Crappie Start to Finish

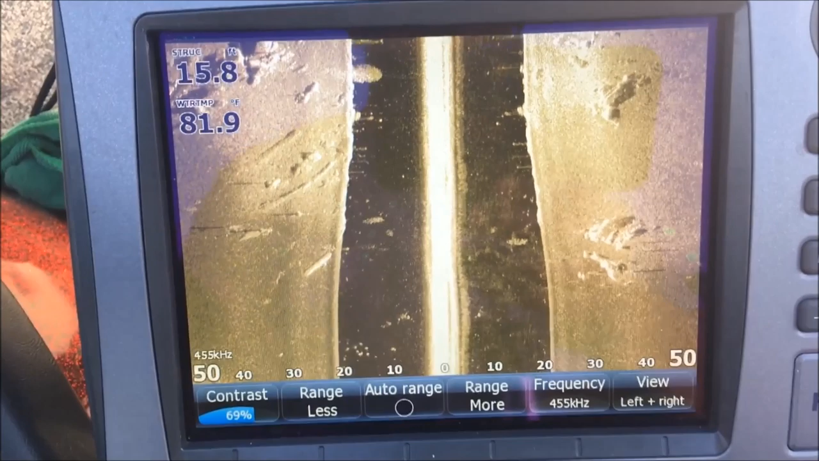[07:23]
On screen: water 81.9°F
we're in a boat keep that in mind let's
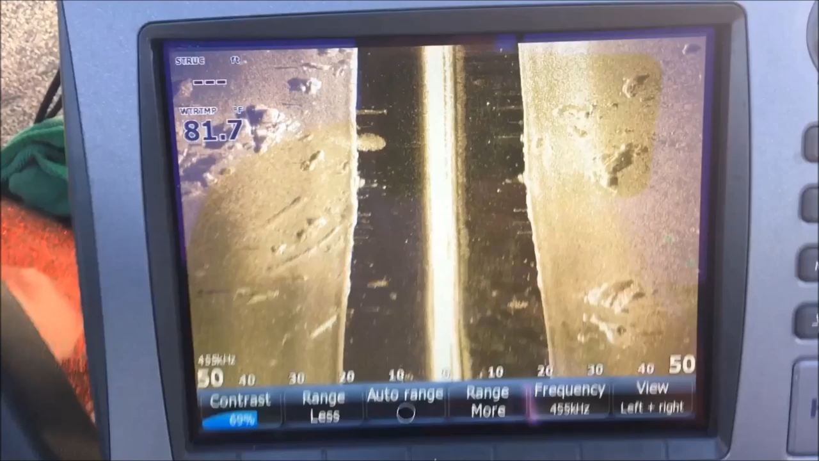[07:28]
On screen: water 81.7°F
see here so there's some timber you got some timber right here that's
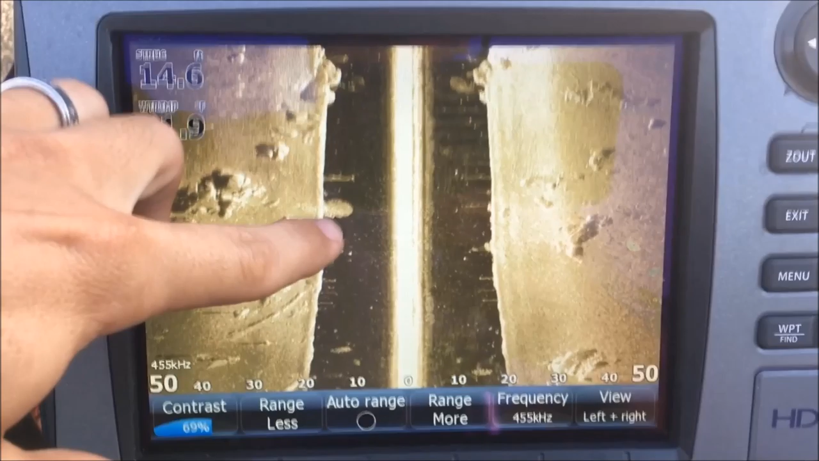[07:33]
a bait ball you've got rocks out here to the side there's some more crappie right there
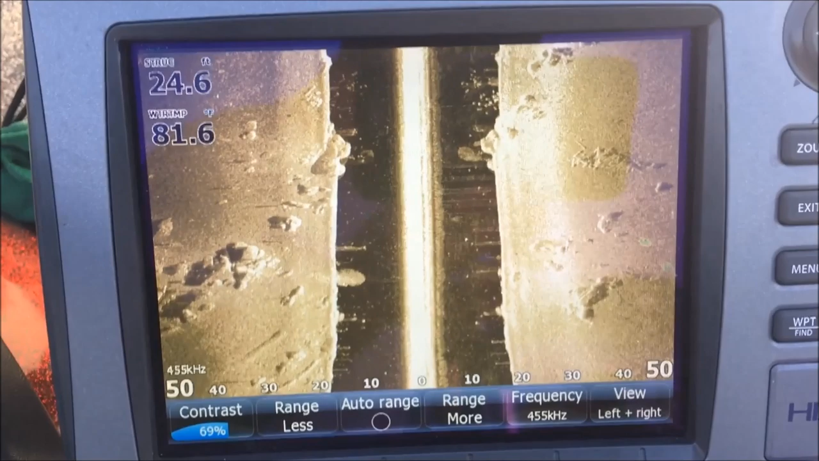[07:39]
On screen: water 81.6°F
there's some crappie right here there's some timber
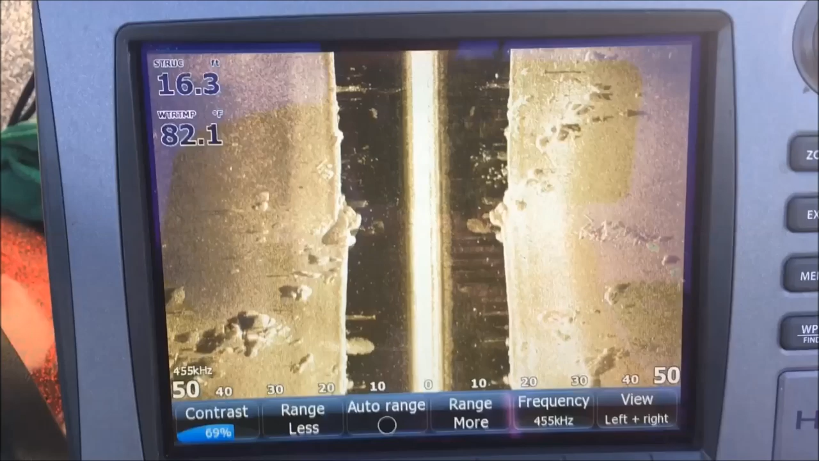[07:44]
On screen: depth 16.3 ft, water 82.1°F
here's some more timber right here okay there's timber out to the sides
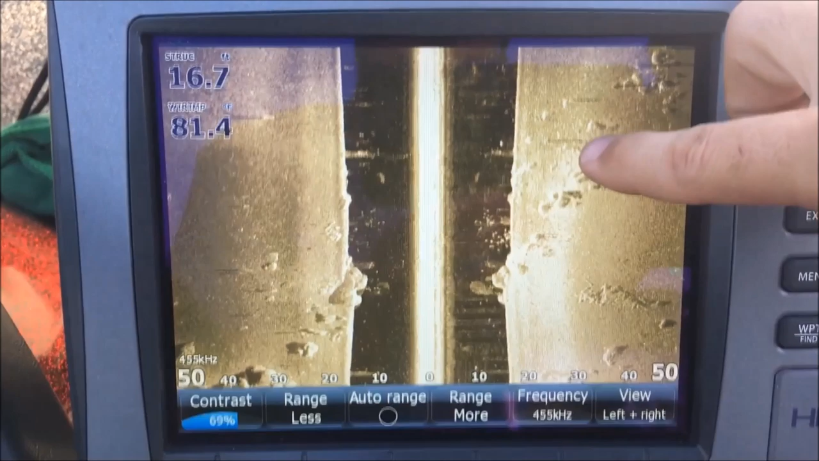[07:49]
you can see these shadows right here okay here's rocks timber
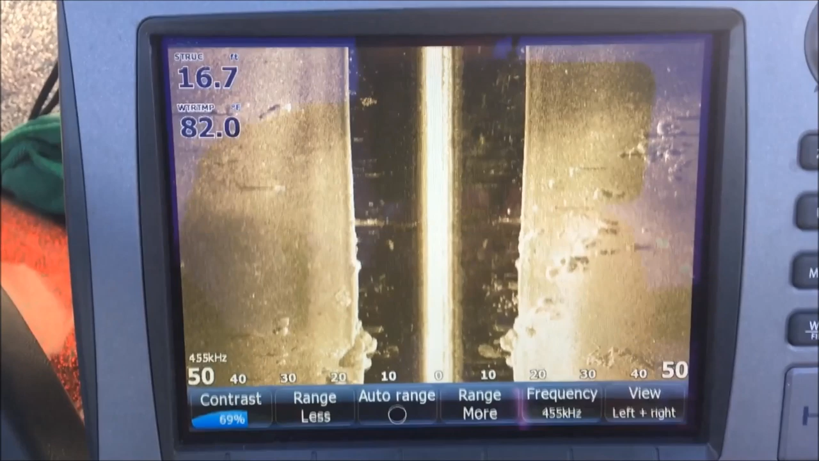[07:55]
On screen: depth 16.7 ft, water 82.0°F
those shadows there there there all those shadows are timber okay
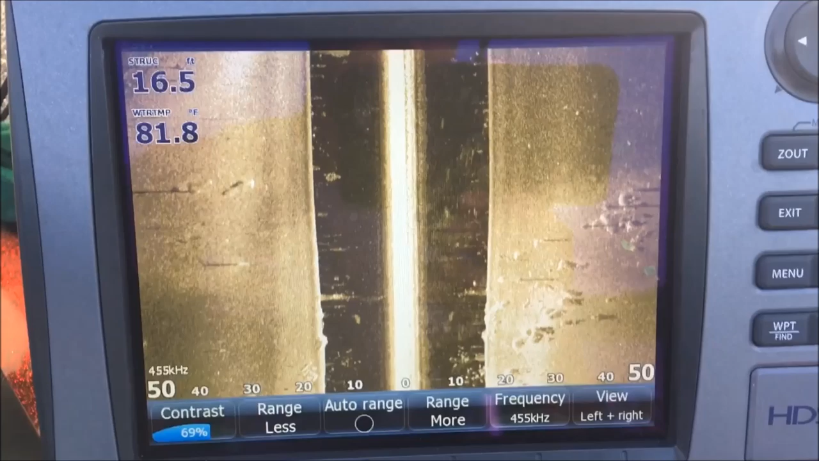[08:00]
On screen: depth 16.5 ft, water 81.8°F
a lot of fish right there there's more bait there's bait there's
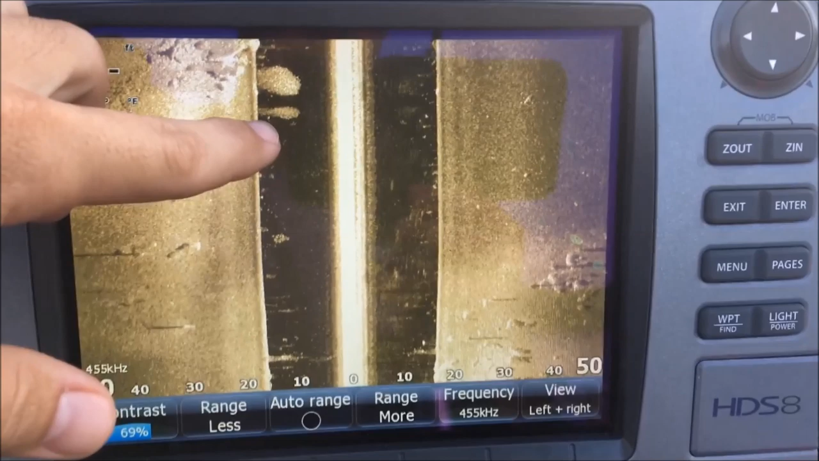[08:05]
bait there's
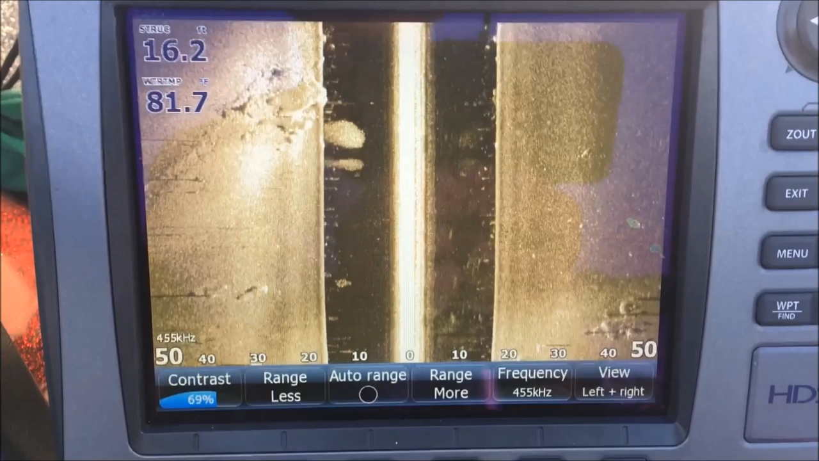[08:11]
bait a lot of
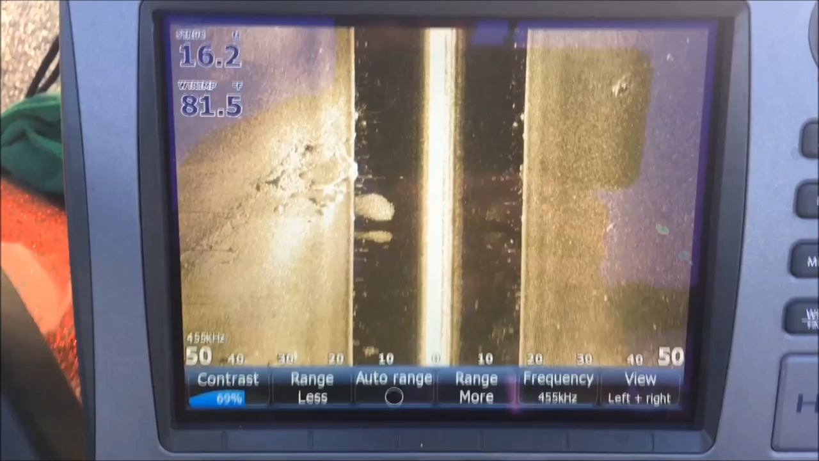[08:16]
timber right in here there's more timber right in here
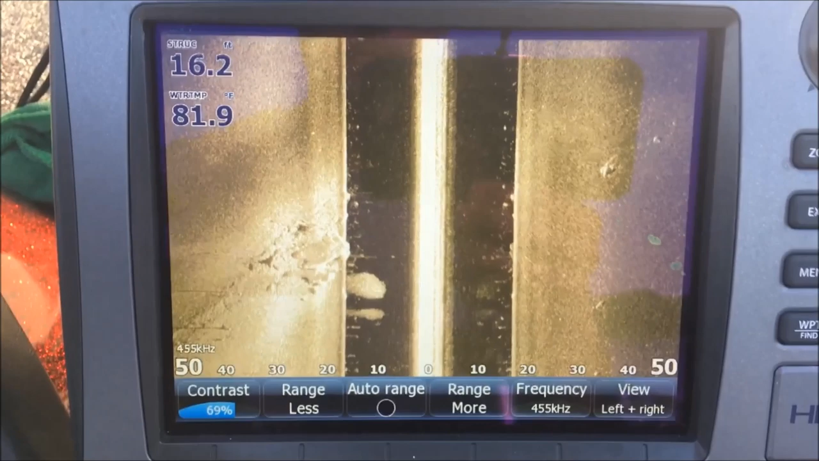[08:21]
On screen: depth 16.2 ft, water 81.9°F
as you can see we're in about 16 feet of water right now